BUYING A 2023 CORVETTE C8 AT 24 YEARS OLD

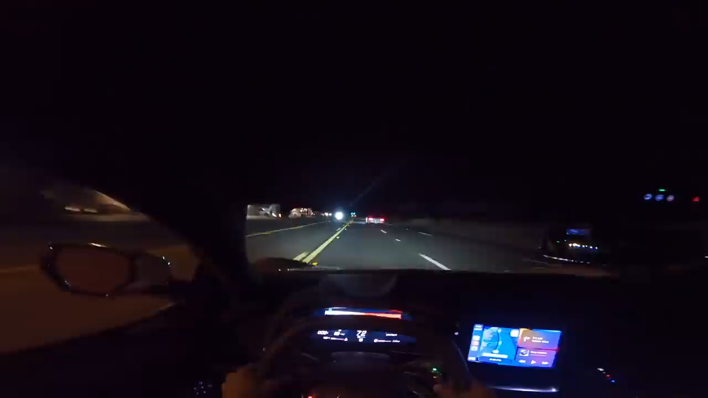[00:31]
Let's cut out then. Let's cut up. Go ahead. Ooh, that's a hole right there.
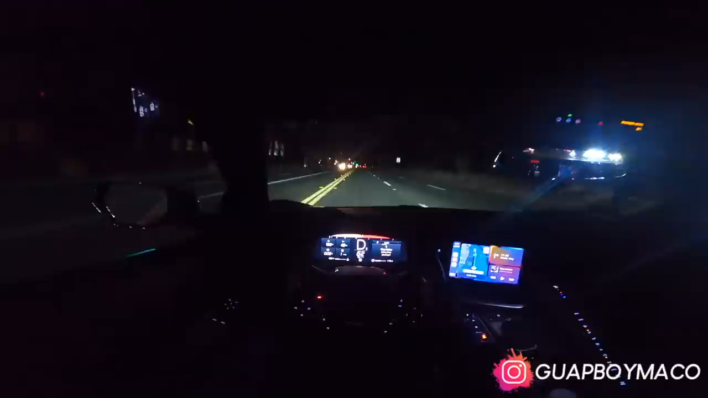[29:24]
Woo-hoo-hoo-hoo! That shit don't ever get old. I ain't even do it for real, but do not get old. Who this is yanking up on me? Hold on, AMG. Hold on, AMG. I like that. I like that, AMG. Come on. Let's cut out then. Let's cut up. Go ahead. Ooh, that's a hole right there.